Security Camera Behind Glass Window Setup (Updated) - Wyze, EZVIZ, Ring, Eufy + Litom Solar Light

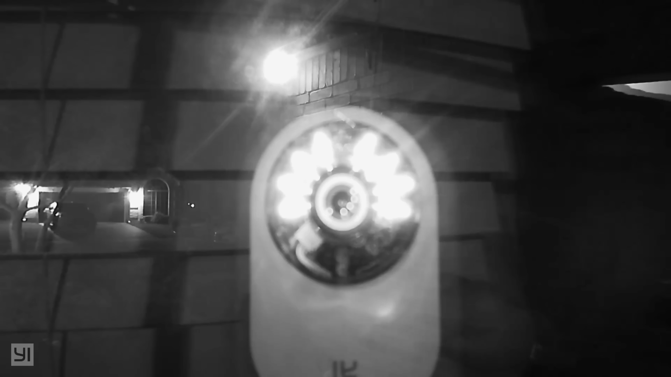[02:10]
not going to get infrared glare at night but for the camera to be able
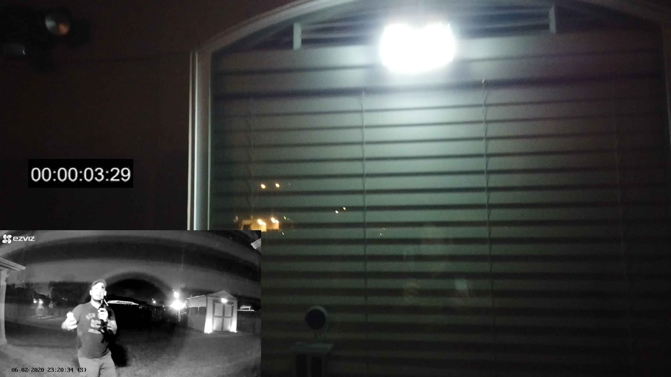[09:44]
there you go the light turned on the easy vis now we got the notification check on that let's
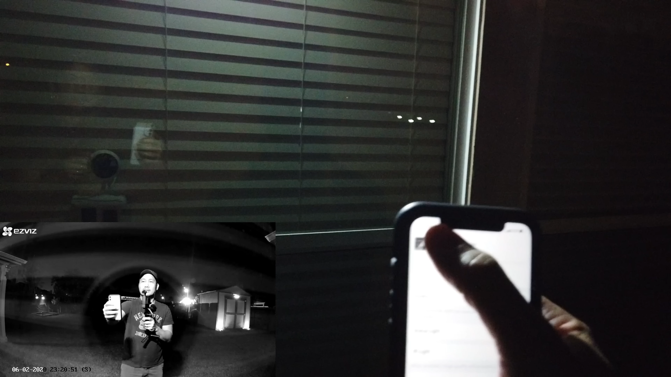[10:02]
see see it's in black and white mode but if we go to live view i bet it's being full color nope it's still in black and white